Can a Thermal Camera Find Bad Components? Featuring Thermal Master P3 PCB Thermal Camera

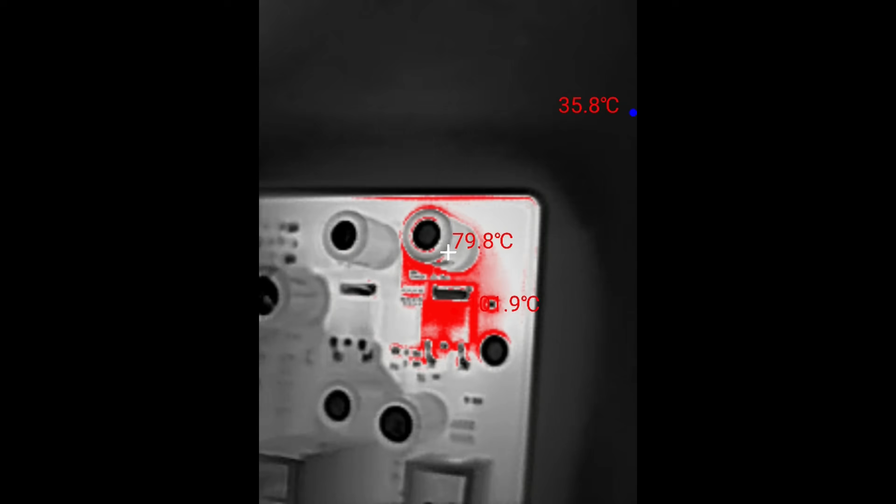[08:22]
It's just behind the ATX connector.
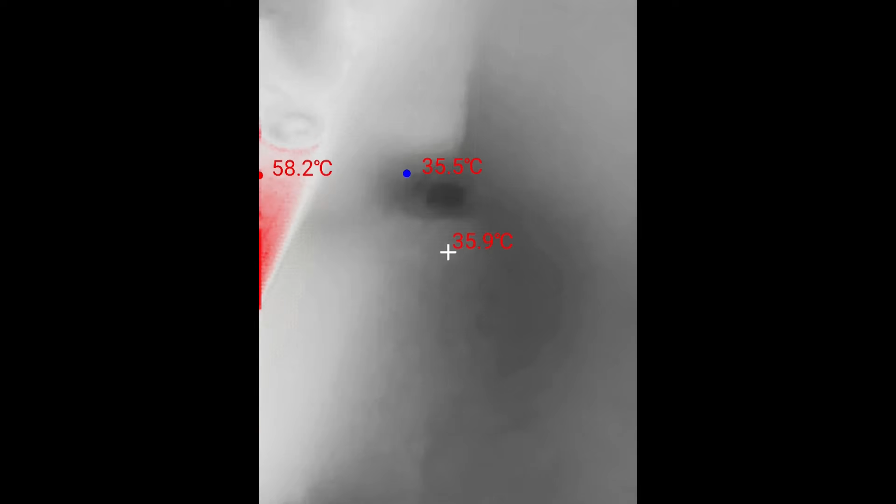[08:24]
On screen: spot 35.9°C, max 58.2°C, min 35.5°C
And we can see here the maximum temperature is 110 degrees.
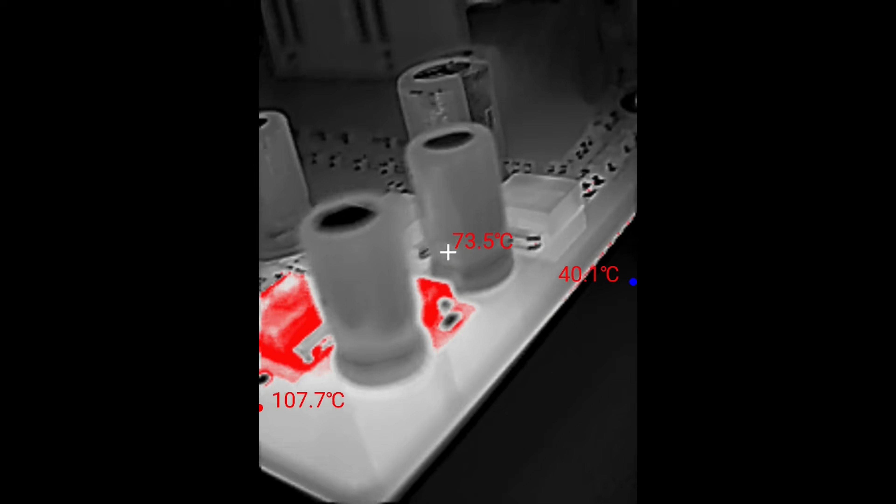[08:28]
On screen: spot 73.5°C
We will later take a look under the microscope to see what it is.
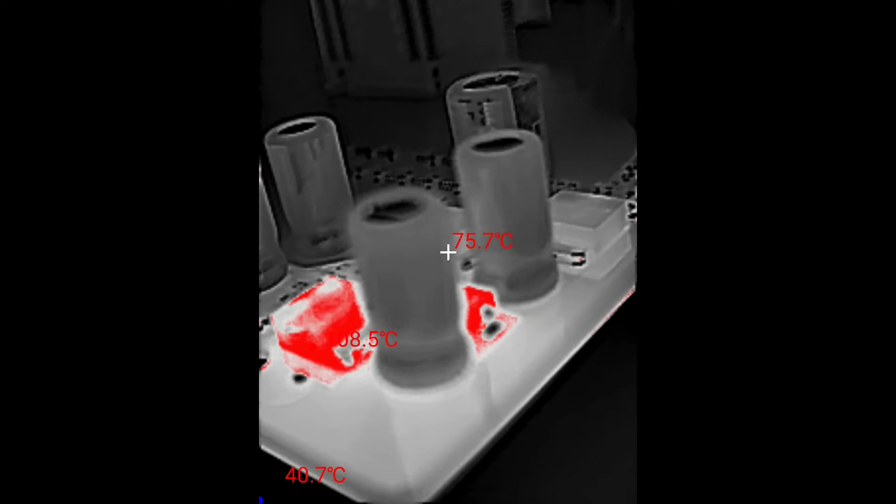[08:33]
On screen: spot 75.7°C
But it's not just that component. It's also the capacitors.
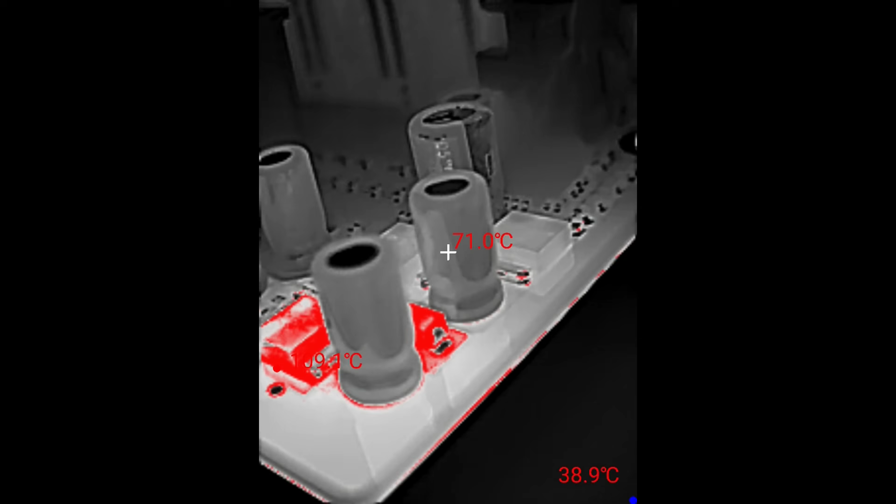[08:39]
On screen: spot 71.0°C
Some of them sitting in the 70s by the looks of it.
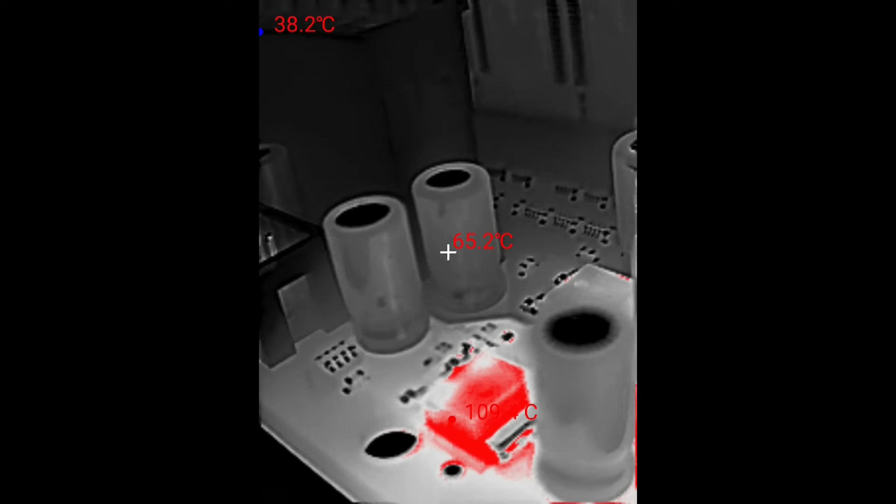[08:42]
On screen: spot 65.2°C, min 38.2°C
I'll try to find a different angle. And I'm doing the finger test and they are too hot to touch.
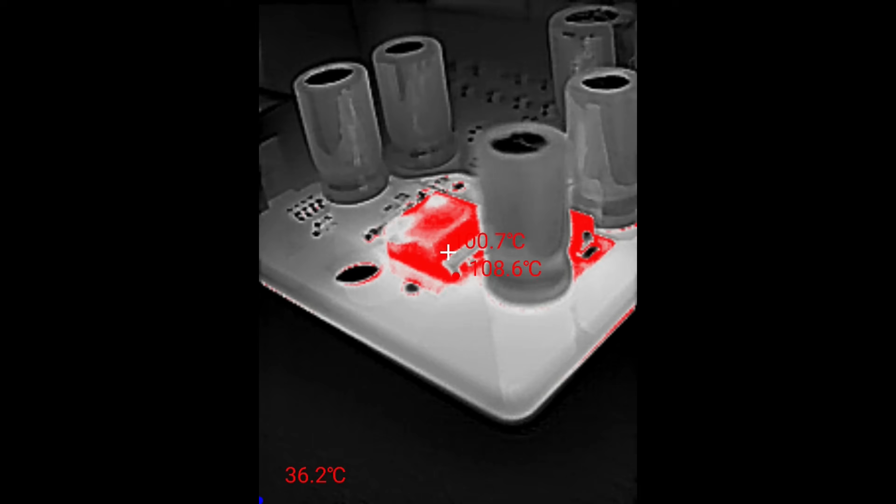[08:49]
So there's definitely something going on in this area.
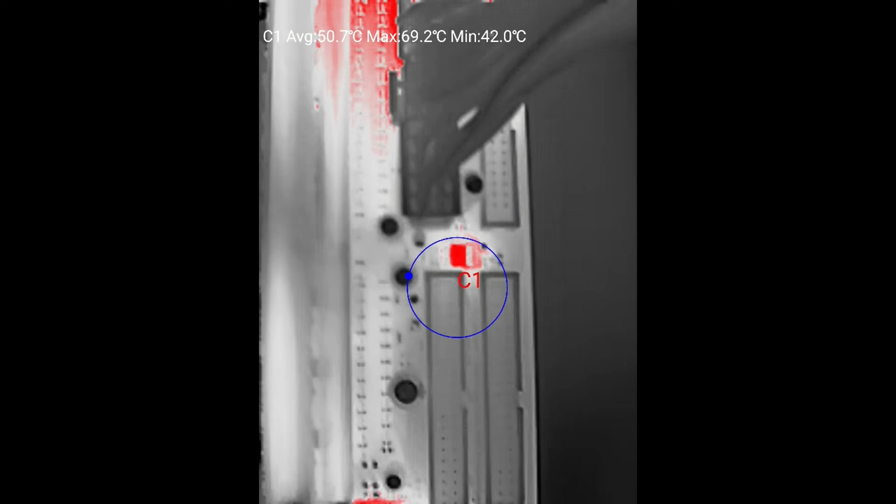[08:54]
On screen: max 69.2°C, min 42.0°C
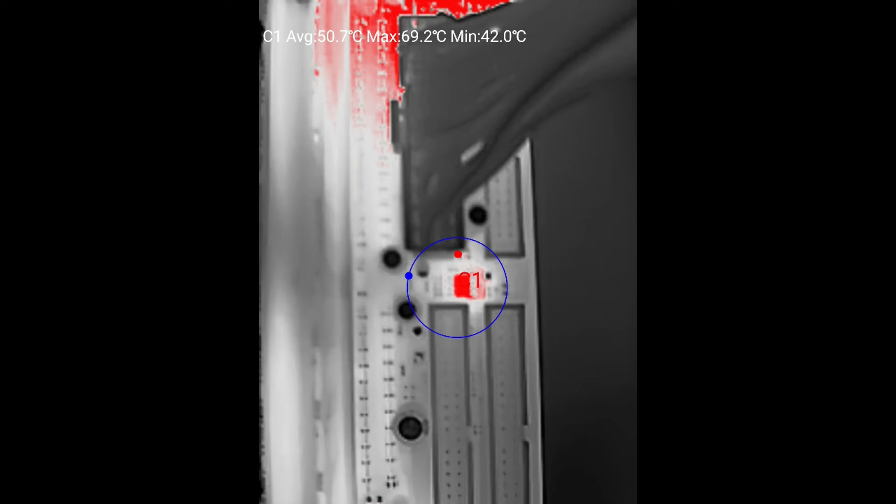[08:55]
On screen: max 69.2°C, min 42.0°C
So let's go a little bit closer.
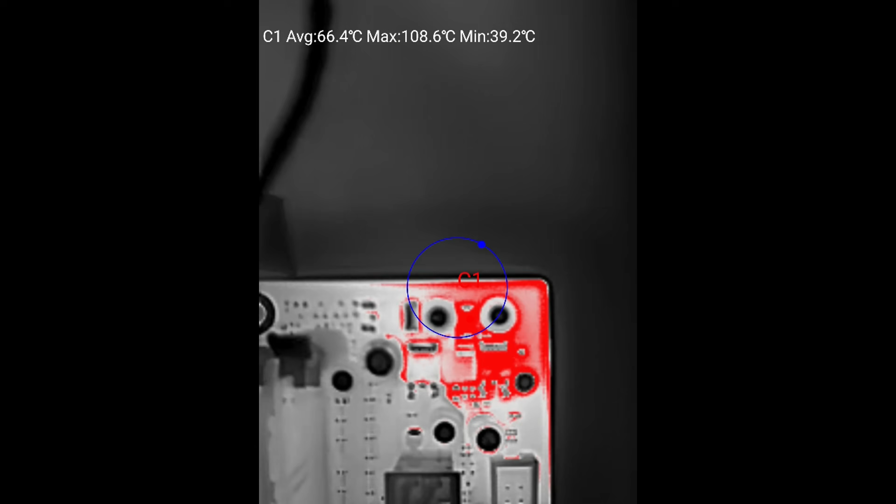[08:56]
On screen: max 108.6°C, min 39.2°C
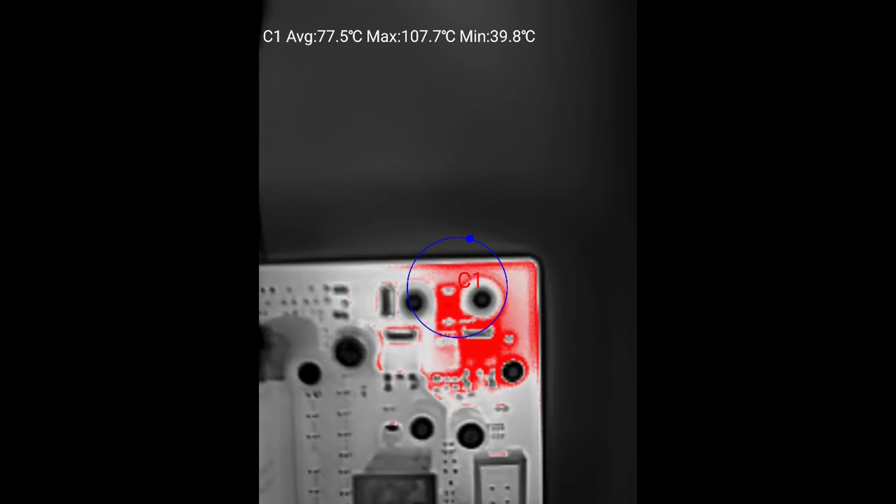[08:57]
On screen: max 107.7°C, min 39.8°C
I'm adjusting the camera. And look at that, the capacitors.
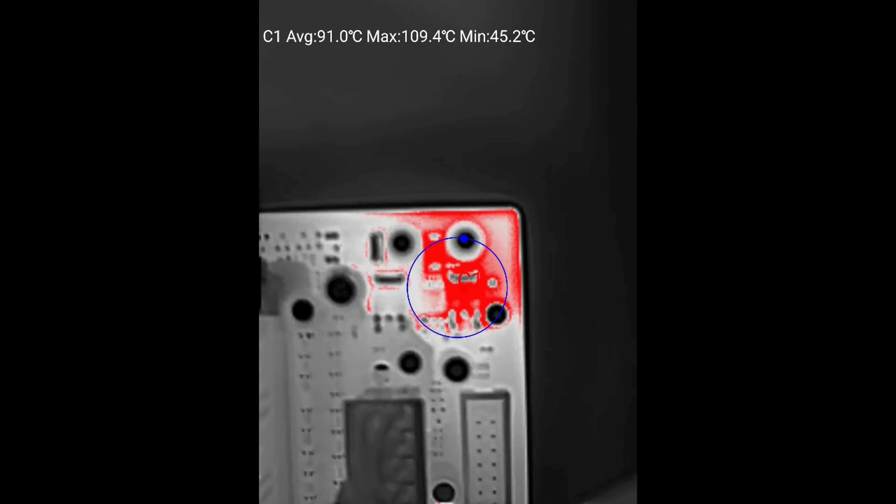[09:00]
On screen: max 109.4°C, min 45.2°C
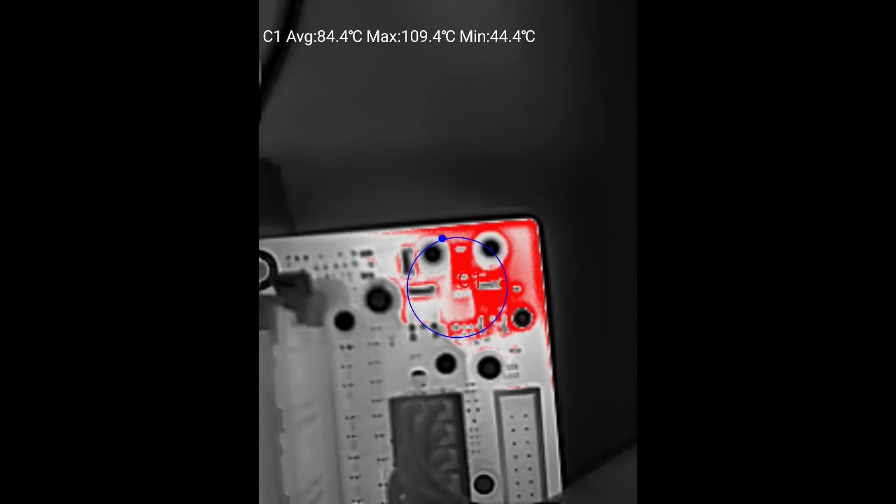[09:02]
On screen: max 109.4°C, min 44.4°C
These ones are sitting almost in the mid 70s, almost 80 degrees.